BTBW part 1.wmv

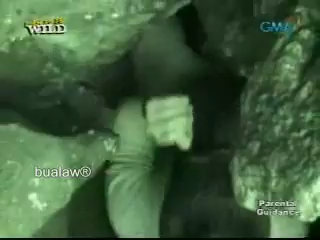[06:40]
patagilid kailangan ang pagbaba, na tila humagapang.
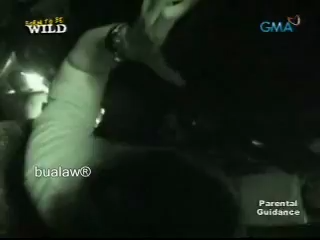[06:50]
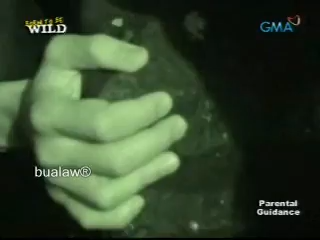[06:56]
Sa iba ba, napansin namin na may mga tulong ng mga kanila.
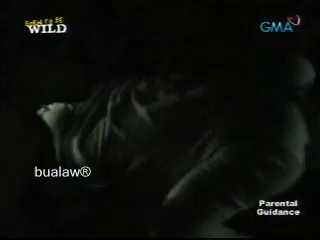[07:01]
Patuloy na kahit mahirap pasukin ang kuweba, talagang sinasadya ito ng mga diboto.
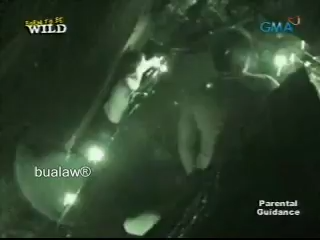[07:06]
So ito yung puwang na bababaan natin.
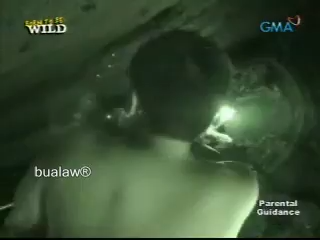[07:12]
May kapirasong parang slit dito na may lamang tubig sa loob at sabi ng mga tiga dito, may mahigit 10 feet o yung lalim ng tubig dito.
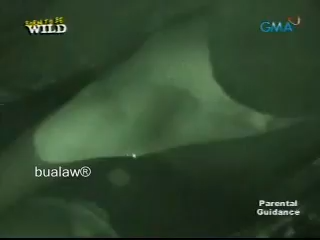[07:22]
So kung mapapitaw ka sa bato, pwede kang magdire-diretso pababa.